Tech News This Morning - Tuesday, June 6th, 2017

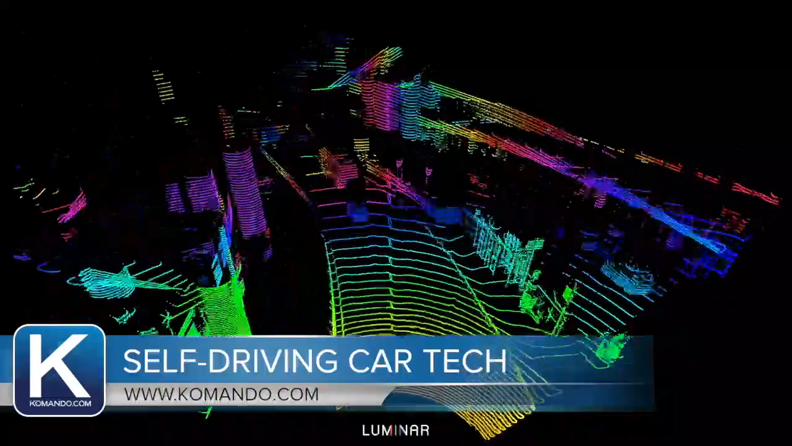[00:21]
Autonomous vehicles use sensors to read the road, so to speak. This cool video is from a LiDAR sensor, or light detection and ranging. It shoots out a beam of light and creates this three-dimensional view of the road. The company has been working for several years and just recently brought their tech out to the public.
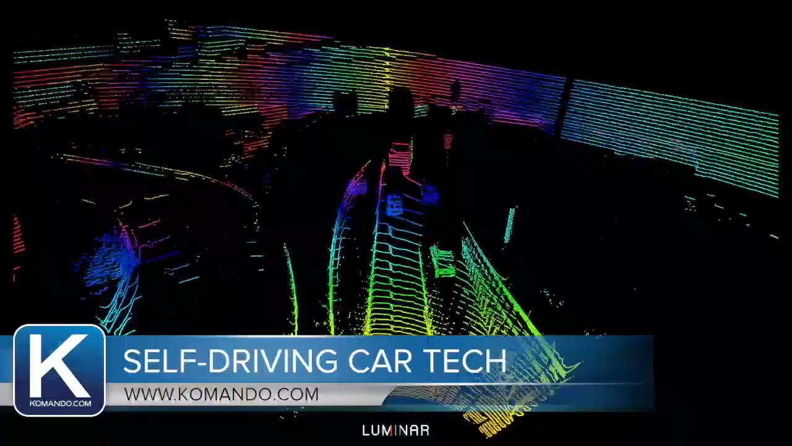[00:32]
The most advanced systems on the road today can see out to about 400 feet. This one can see over 650 feet. And they say at 75 miles per hour, it gives the system an extra seven seconds of reaction time, say, if someone pulls out in front of you.
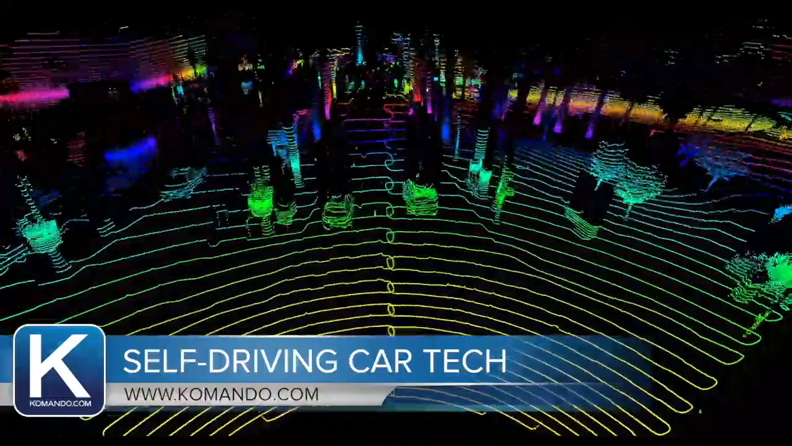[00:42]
It's pretty impressive. You can see the shapes of cars, buildings, trees and even people walking down a sidewalk. One of the big issues with LiDAR is the cost.